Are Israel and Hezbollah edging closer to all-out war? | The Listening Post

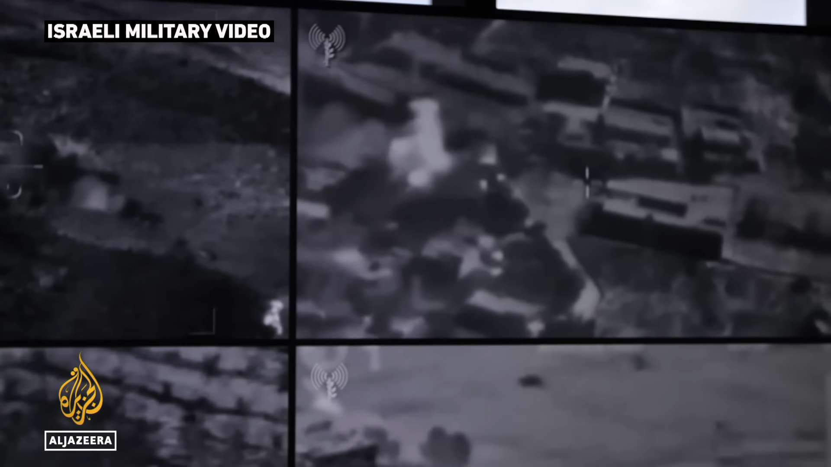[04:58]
Israel's military has posted similar material of airstrikes on drone operator crews in Lebanon and other attacks.
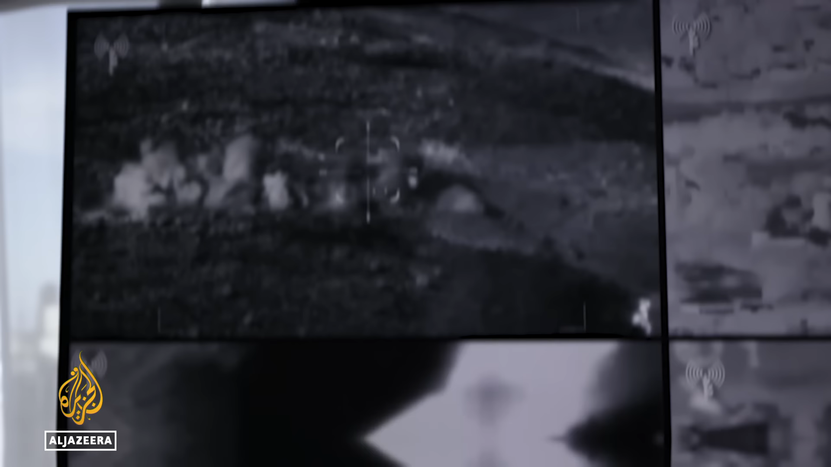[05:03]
All of it unfolding as Israeli news studios churn out warnings to Lebanese leaders of what lies ahead.